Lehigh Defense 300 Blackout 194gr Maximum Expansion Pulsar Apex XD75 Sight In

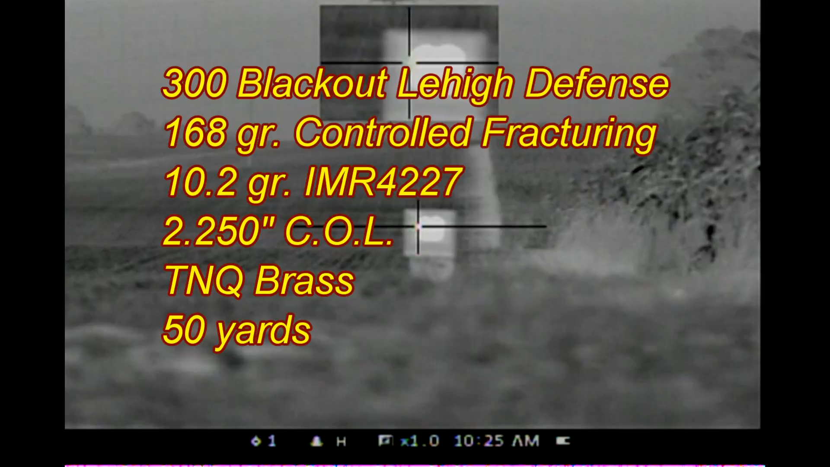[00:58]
168 grain controlled fracturing, 50 yards, checking the side end, Pulsar Apex XD75 thermal.
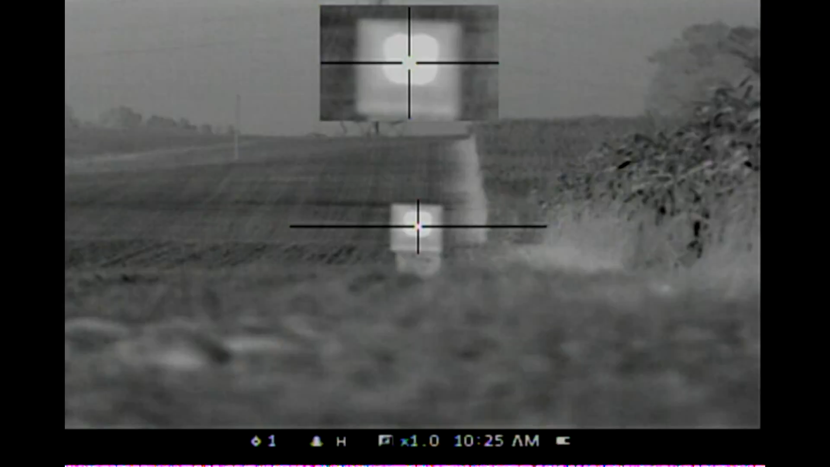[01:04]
Alright, see what we did there.
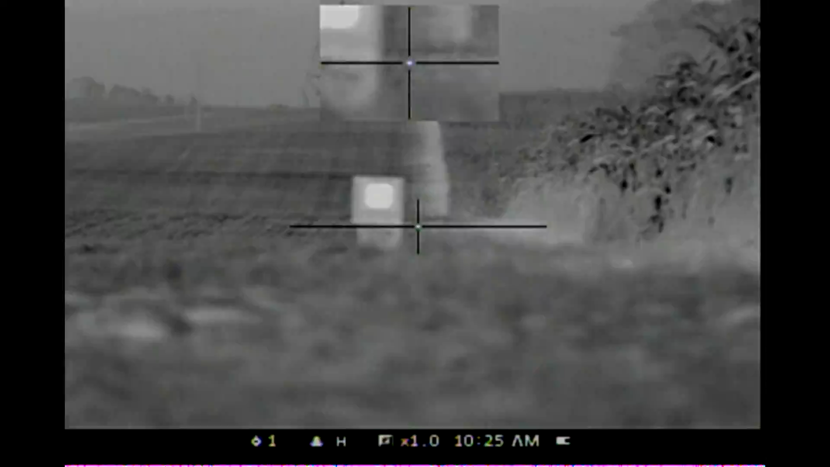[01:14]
Alright, so this is 50 yards, I'm just going to mark these 168.
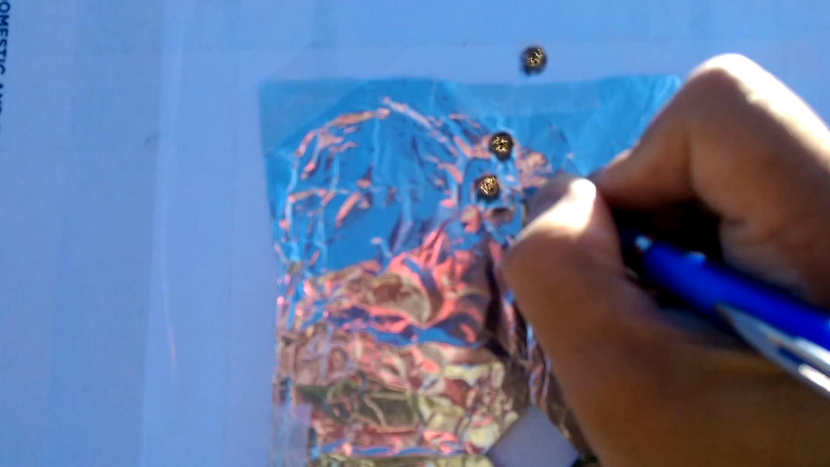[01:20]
And then I'll go back and re-sight in for my 194.
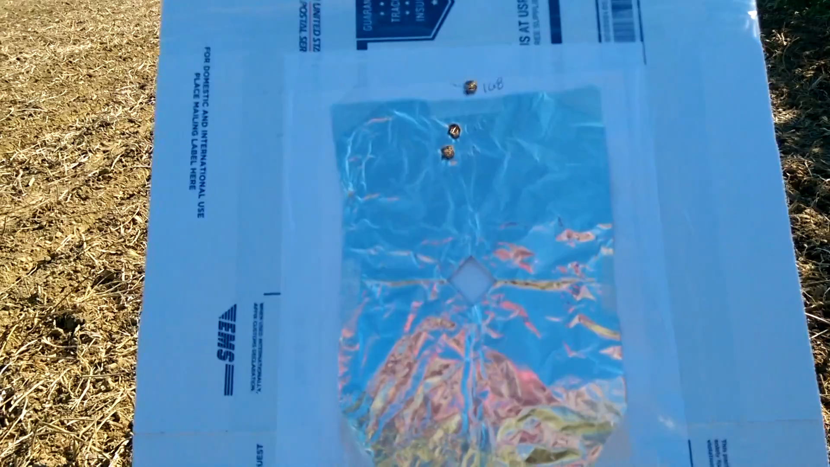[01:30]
Sight in for the 168 grain controlled fracturing.
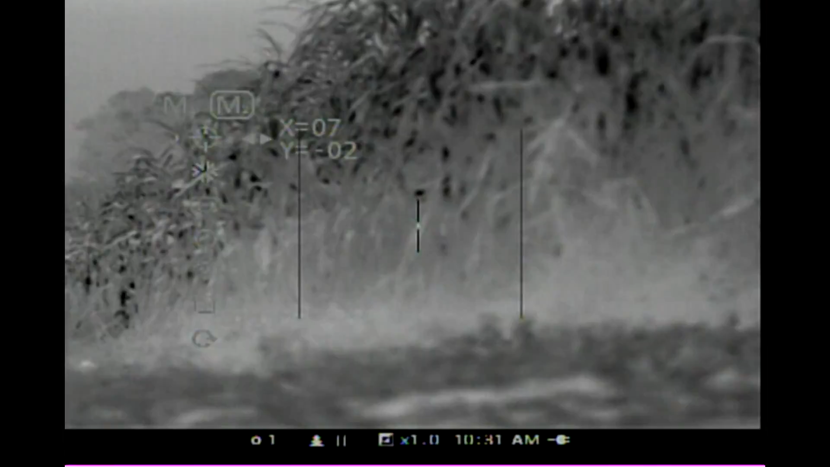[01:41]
So I'm 7 plus 7 on the X and minus Y on the 2. So I'll go ahead and, that was at gun sight 1. I'm going to go ahead, right now I'm on 1. I'm going to switch to 3. That's going to be my 194 grain maximum expansion.
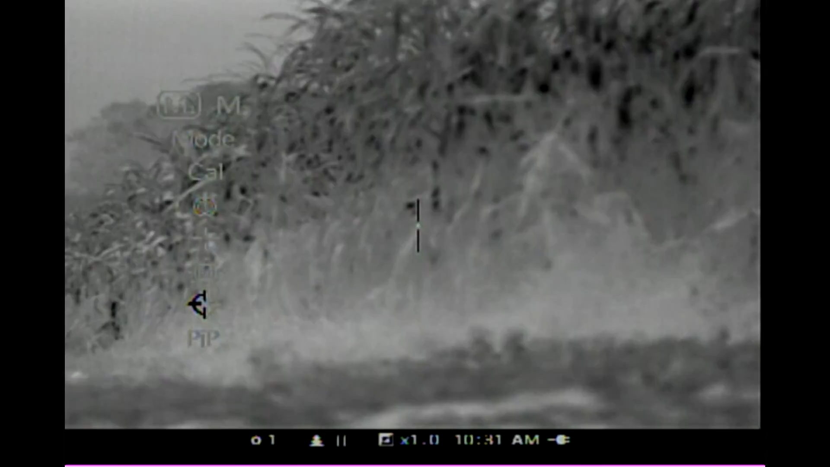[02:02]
Go back up. So I'm going to start out 7 and minus 2 and see where that hits.
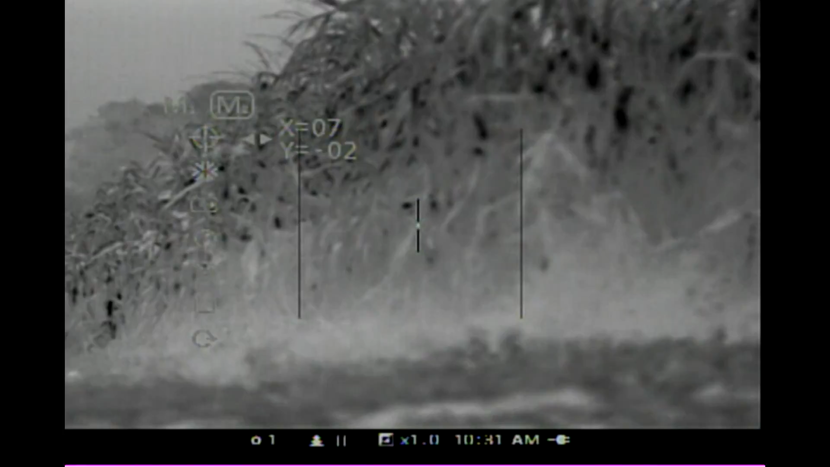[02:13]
Alright, here we go. Get the pip going on.
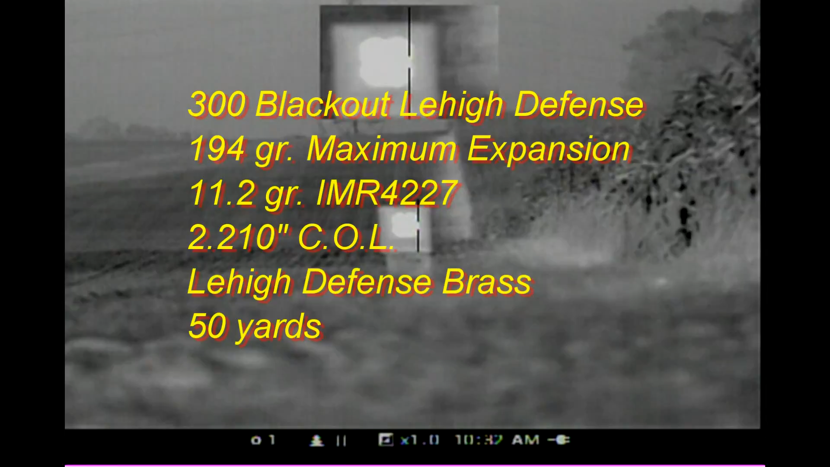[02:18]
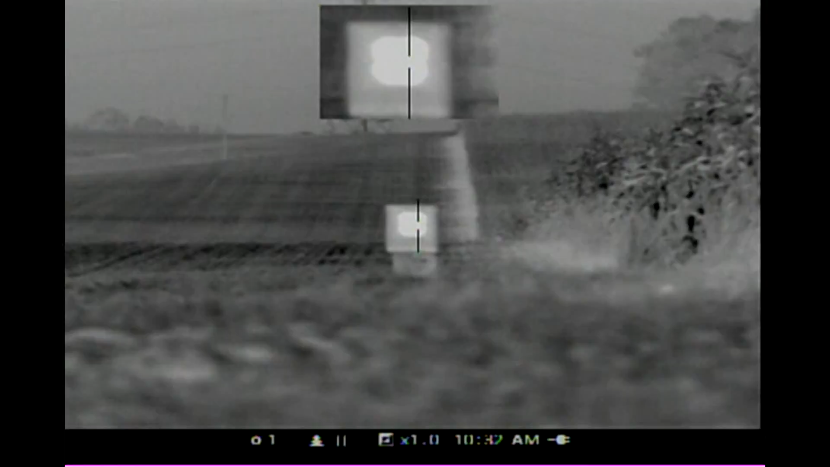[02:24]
Alright, let's see how that did.
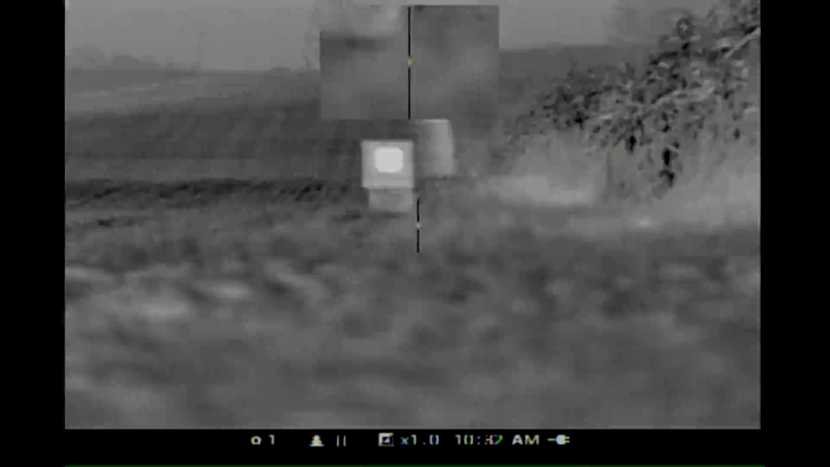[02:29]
Alright, so these are the 194 grain maximum expansion.